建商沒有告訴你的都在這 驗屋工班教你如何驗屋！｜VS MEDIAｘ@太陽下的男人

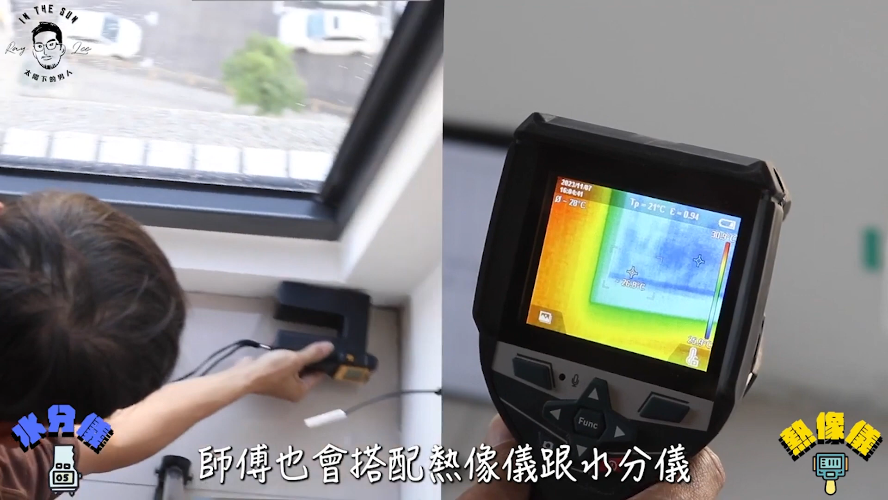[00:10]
會搭配熱像儀跟水分儀來看看有沒有滲漏水的問題
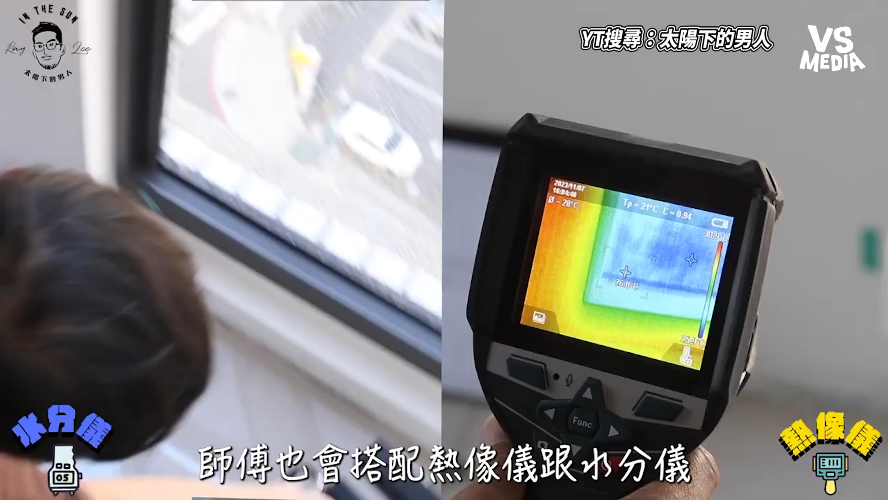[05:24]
師傅也會搭配熱
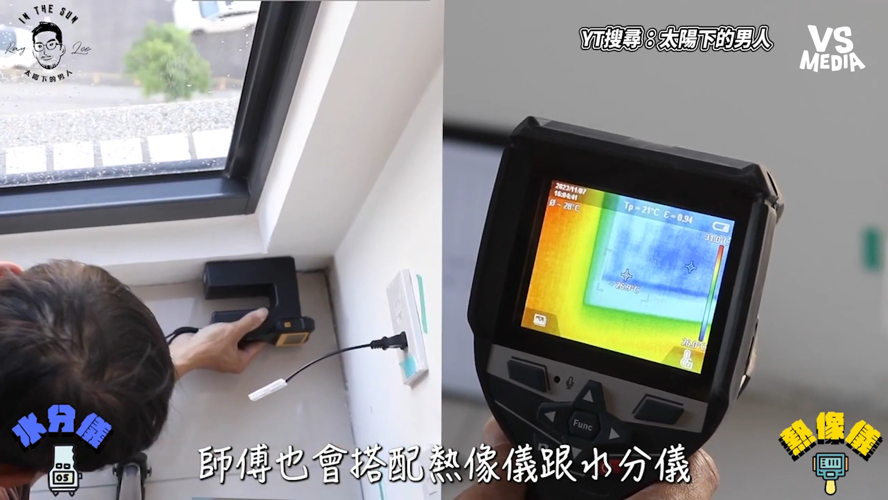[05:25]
像儀跟水分儀來看看有沒有滲漏水的問題